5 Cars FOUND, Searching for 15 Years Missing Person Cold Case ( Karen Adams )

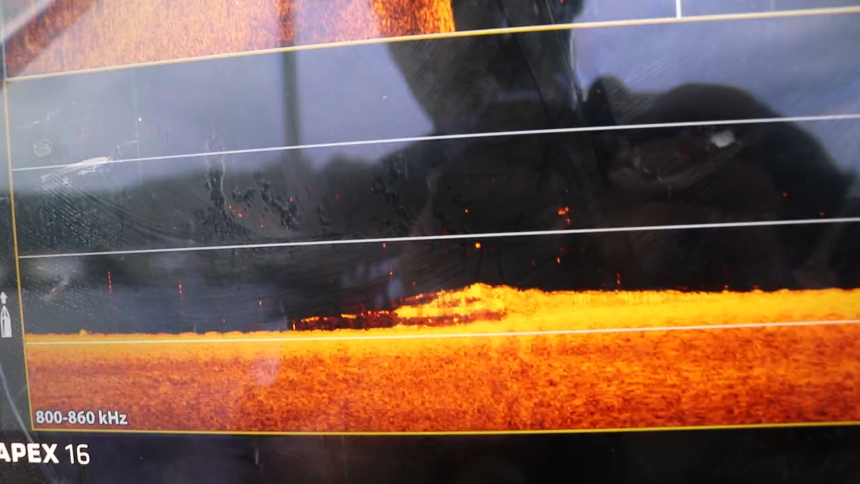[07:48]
So we're trying to get a good picture.
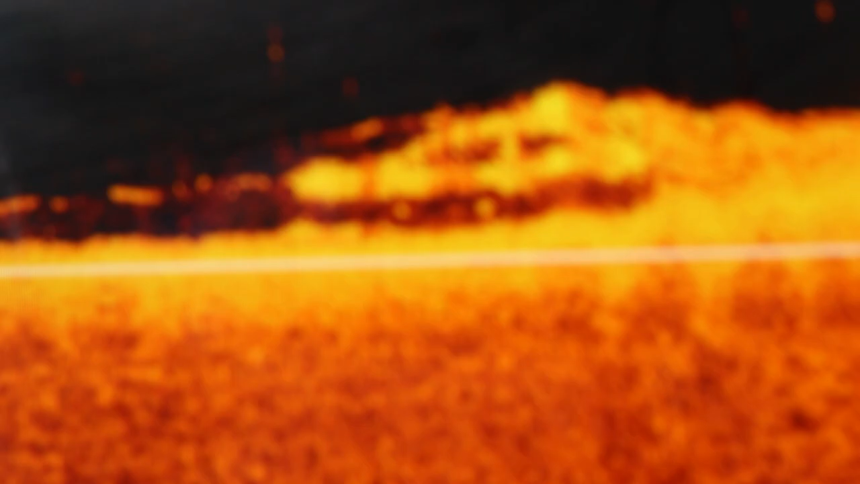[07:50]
You can see kind of what it looks like. There's the two windows, those dark triangles, and it's on its wheels.
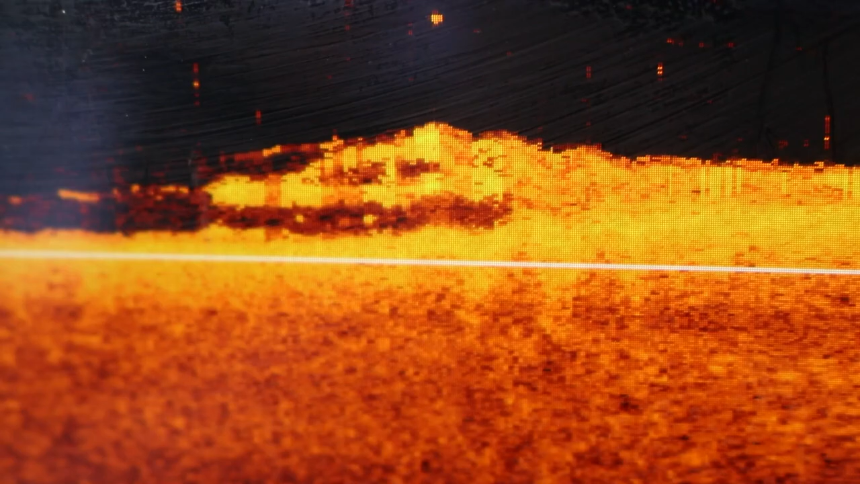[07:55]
Is it on its wheels? This picture looks like it's on its wheels.
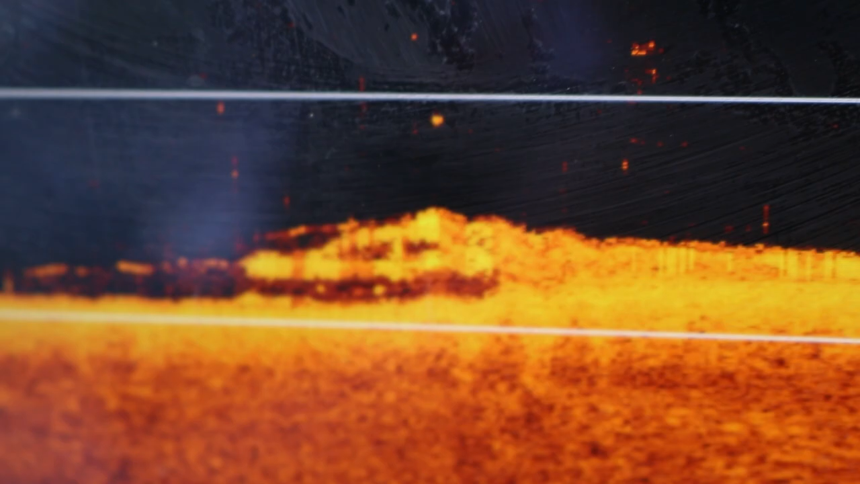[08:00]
Initially, I thought yours was upside down. I'm not seeing it on the this.
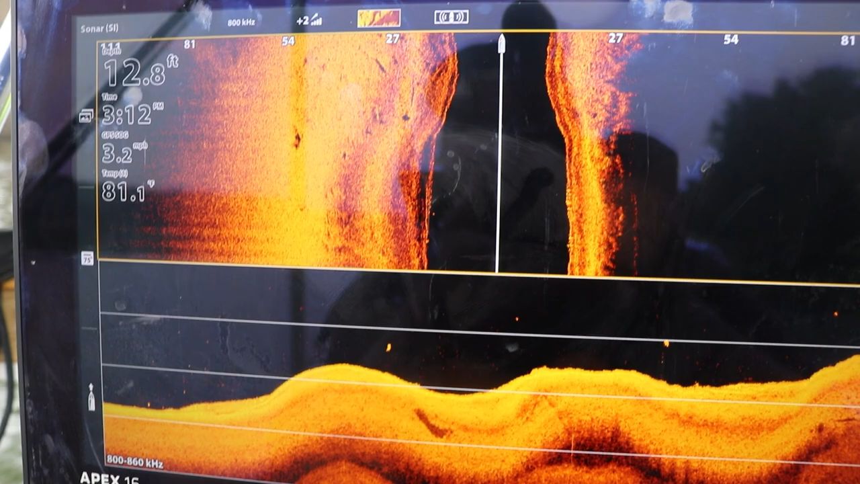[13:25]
On screen: depth 12.8 ft, water 81.1°F, speed 3.2 mph
There's a lot of tires as usual, big logs.
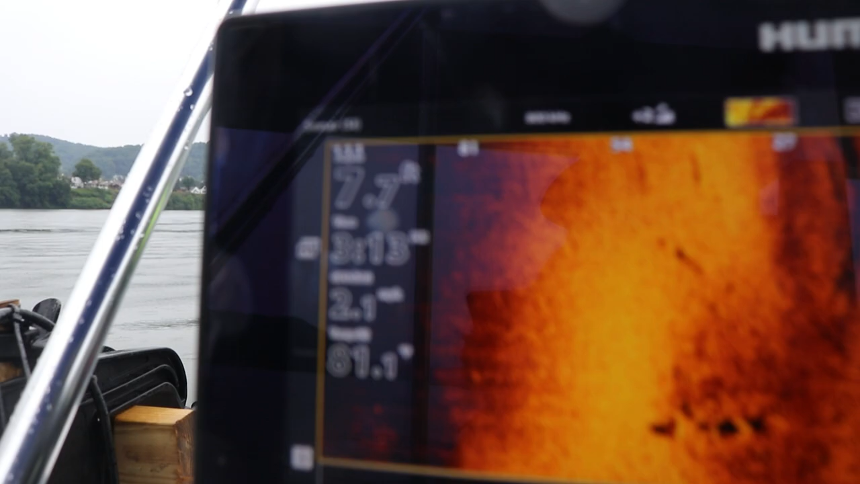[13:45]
It's very important to pay attention to that number and the down imaging.
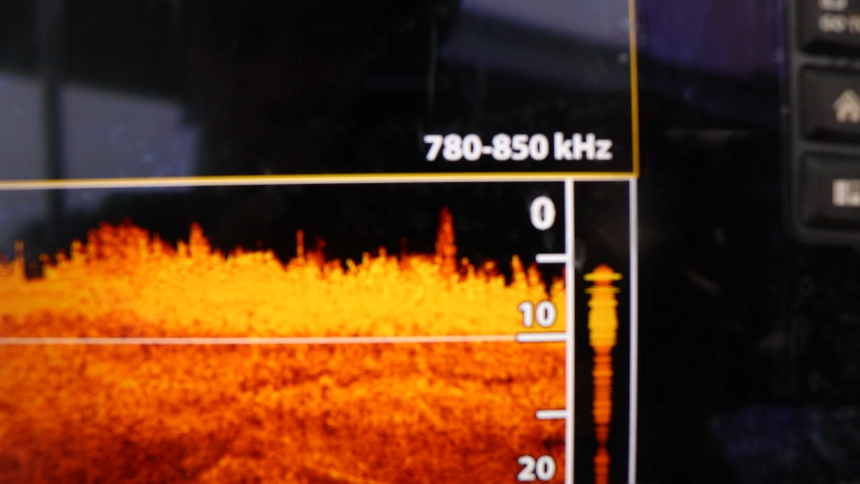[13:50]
It's more accurate on mine. That's like grass and logs and sticks probably.
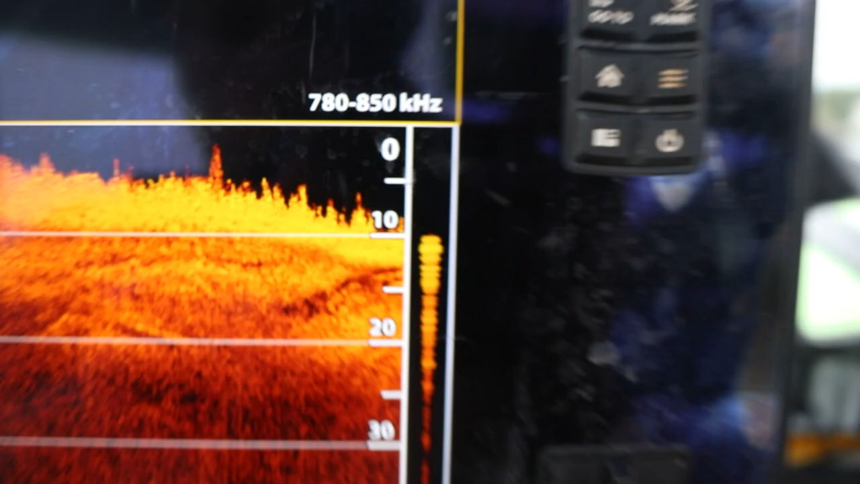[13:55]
Yeah, we just gotta make our way around, and like right in the center of this is the deepest part, I guess. And then it seems pretty deep.
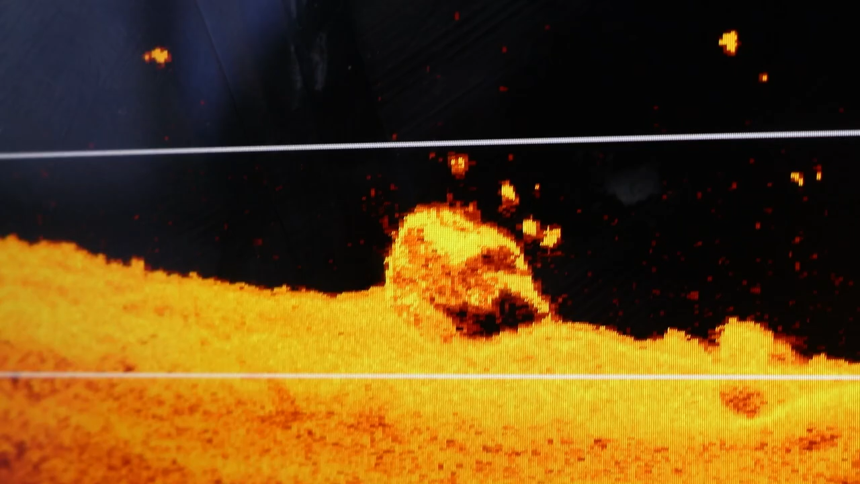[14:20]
It's really round. Maybe I don't know.
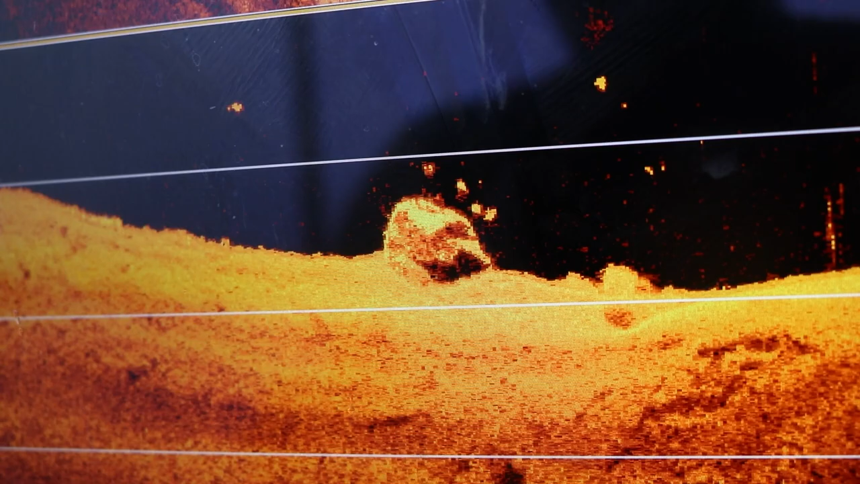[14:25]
That's a really round top to me. Kind of looks like a van, or could be a car. Maybe SUV. You're thinking?
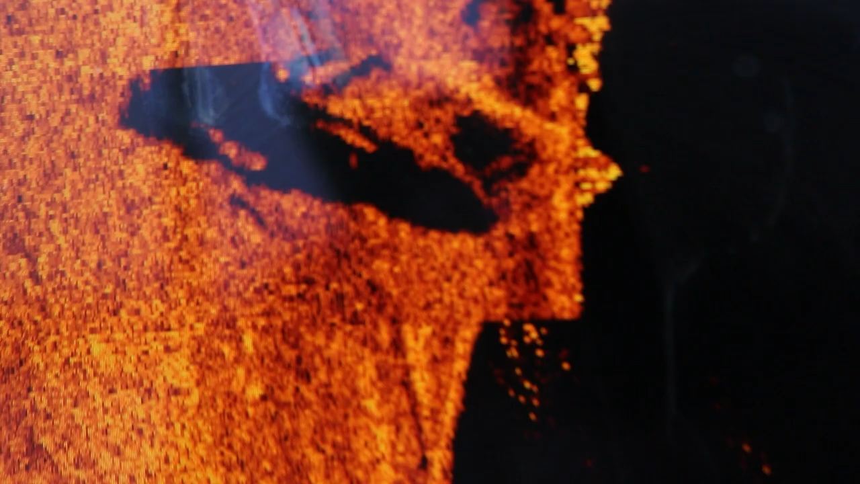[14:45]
See, I think at the front is to the left. Pointing out. You can see the window. Yeah, that looks like a van to me. Might be a van. Definitely a big one. I don't think it's a car.
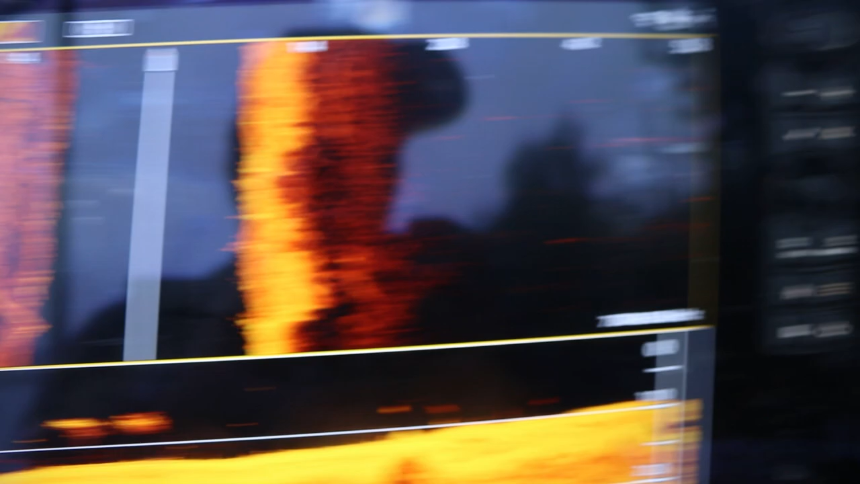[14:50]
It almost looks like the roof rack on top.
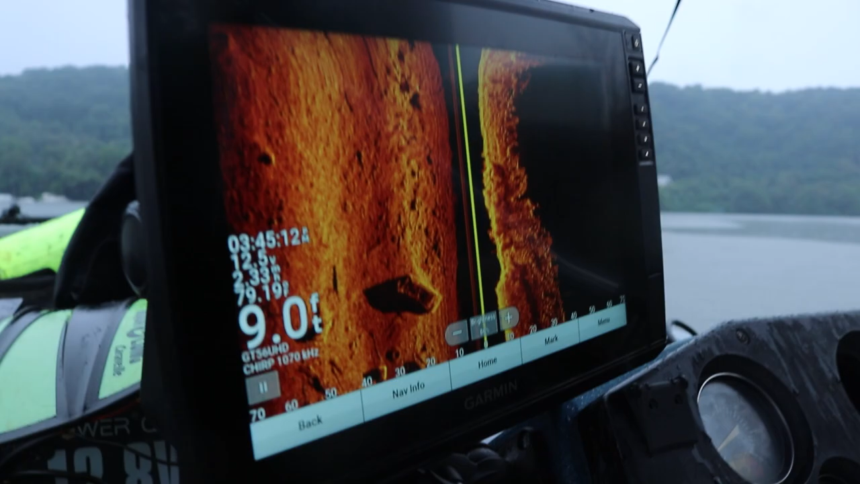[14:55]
On screen: depth 9.0 ft
It does. Either that or the roof's missing. Yeah, it might be caved in.
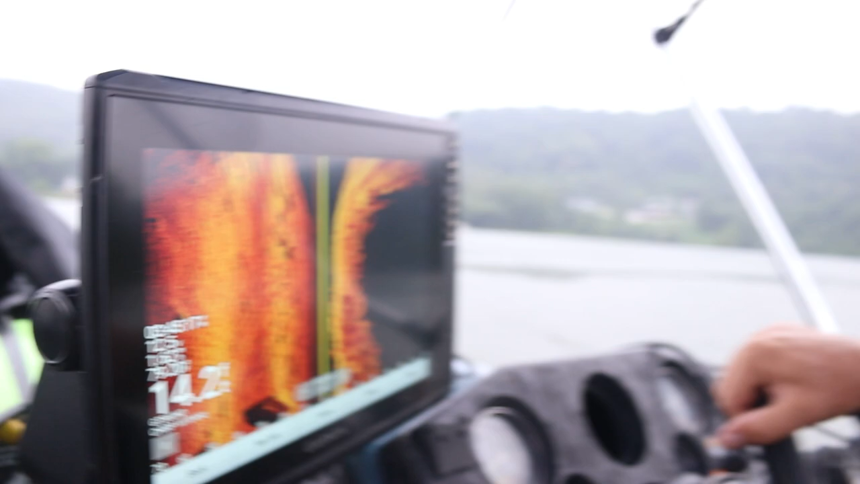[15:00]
But you know, that the little one you just dove on kind of looked like an SUV, but is this the right length? What's the length of this? That's a big one. This one looks, this is bigger.
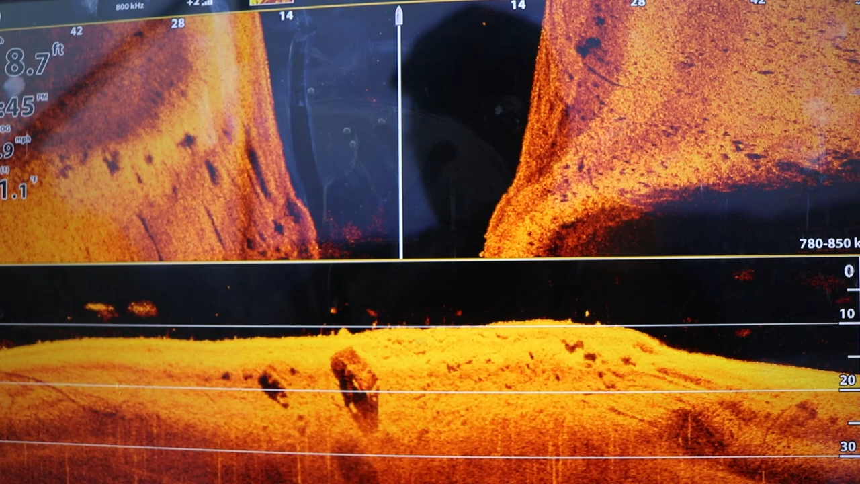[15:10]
So it's a down imaging of it.
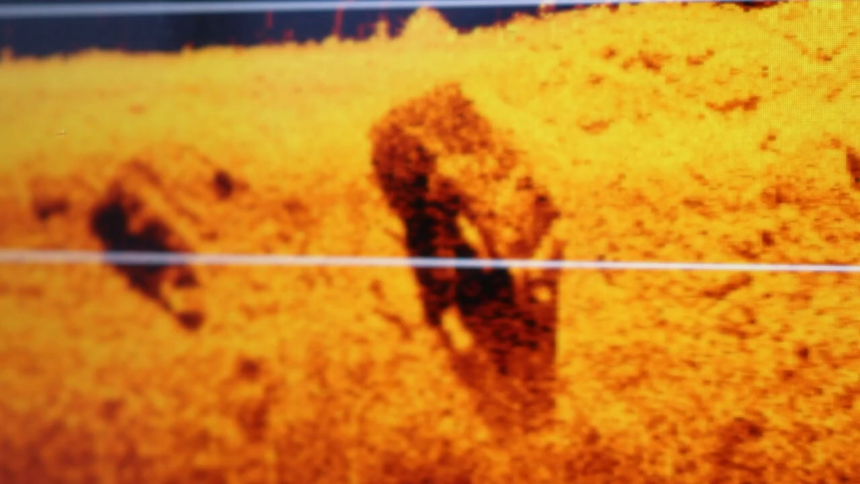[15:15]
It's always tricky getting a good shot of these things.
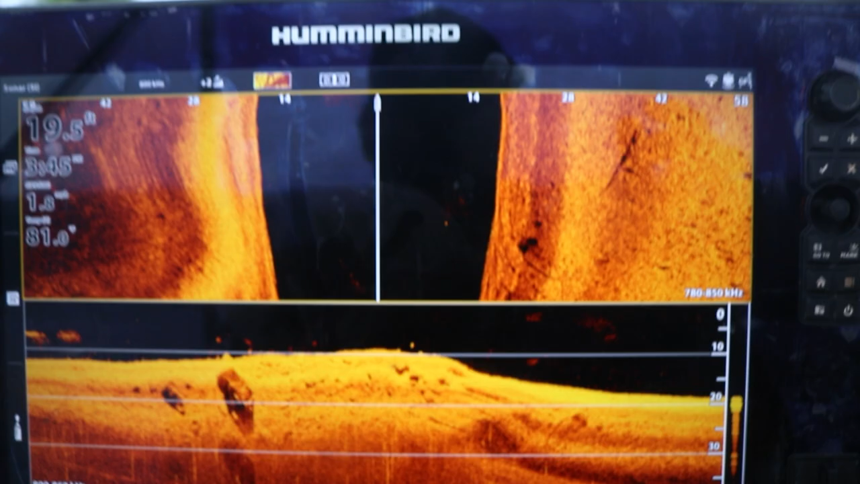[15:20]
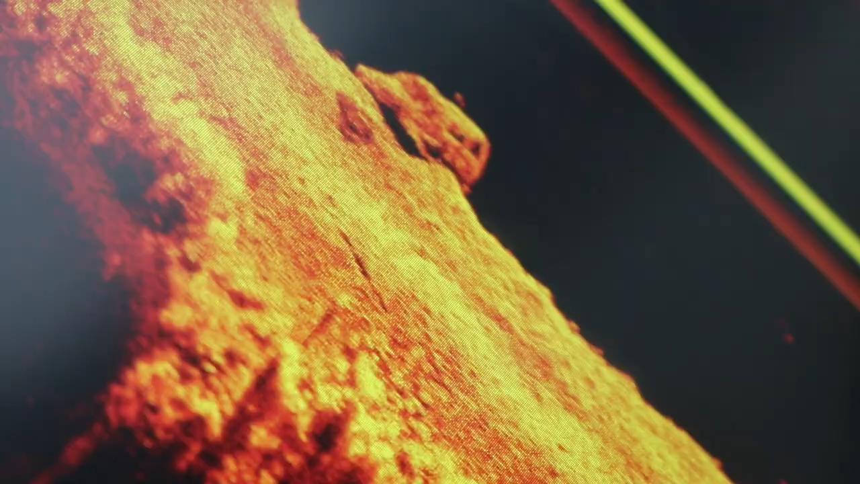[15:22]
That's a van, I bet. Town and country? No, it's got like doors you can open, like double doors, like a utility van.
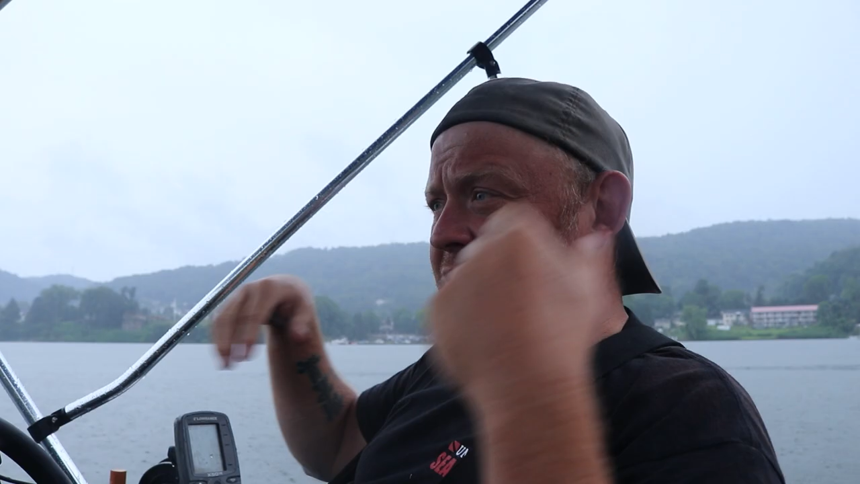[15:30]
Oh, really? That's what it looks like to me. Was there another one up here? There's this. That looks like an upside down car. That does look like an upside down car. I can't really see it on mine. That might be something else too.
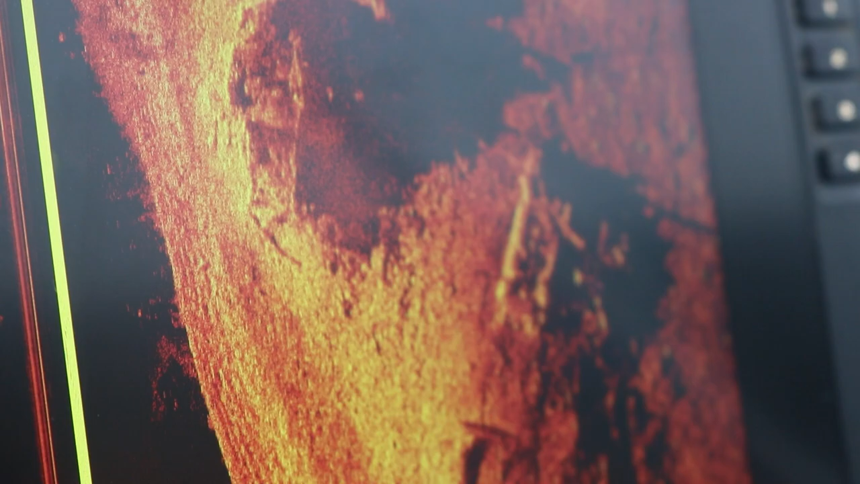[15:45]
That definitely looks like someone's upside down. Let's go over that a few times.
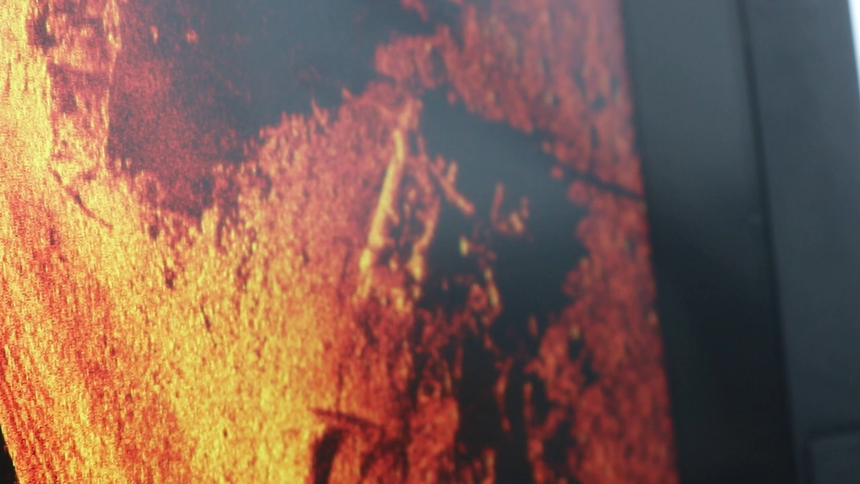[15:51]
Yeah, that's an upside down car.